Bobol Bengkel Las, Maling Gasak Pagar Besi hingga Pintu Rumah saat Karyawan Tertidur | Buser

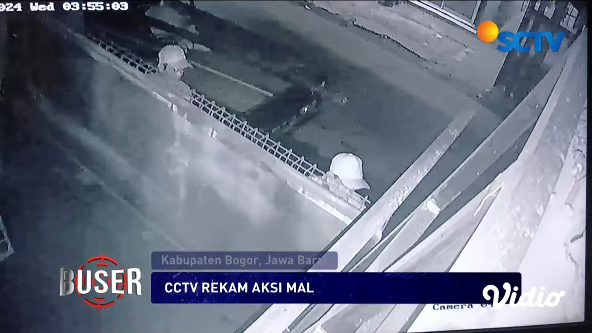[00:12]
Dari rekaman CCTV, tiga kawanan maling dengan santai membuka pagar sebuah bengkel las di Jalan Gandoang, Kecamatan Cilengsi, Kabupaten Bogor, Jawa Barat, Rabu dini hari.
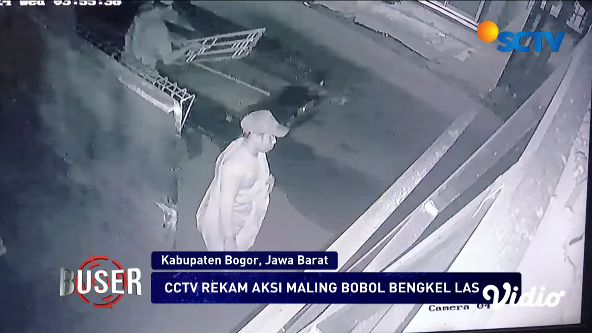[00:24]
Para pelaku masuk ke dalam bengkel las dengan cara merusak gembok pagar dari luar.